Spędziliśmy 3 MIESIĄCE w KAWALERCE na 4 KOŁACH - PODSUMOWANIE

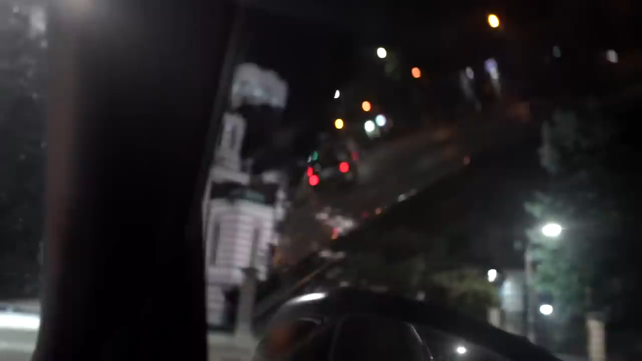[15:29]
No i tak oto teraz jedziemy przez miasto z przyspieszonym kursem zwiedzania. Center, City Archive, Hotel Bosnia. Glumci, pozorište.